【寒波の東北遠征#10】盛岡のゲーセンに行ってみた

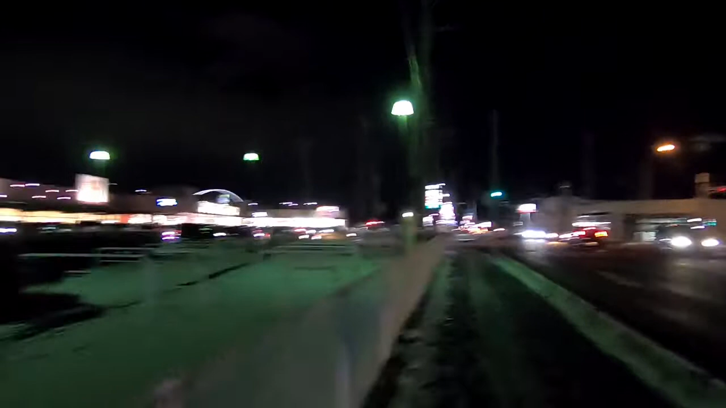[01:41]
こちら左側が三佐ですね。三佐ってなんか岩手県にちなんだ何かでしたっけ、忘れましたけども、この中にね、モーリーファンタジーだからイオン系なのかな、
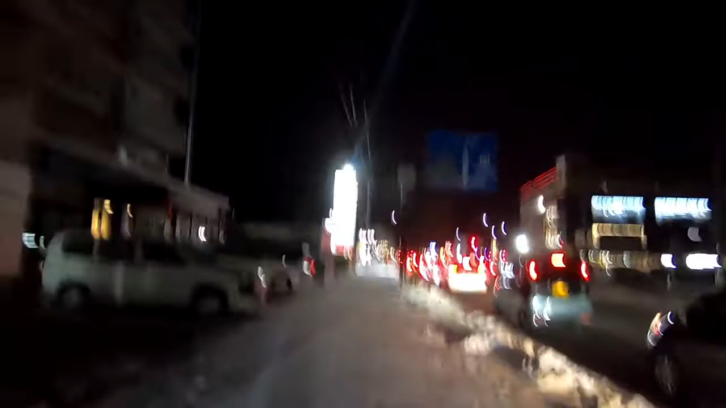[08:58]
はい、で右が盛岡駅、200系ですね。イオンはまだ見えないです。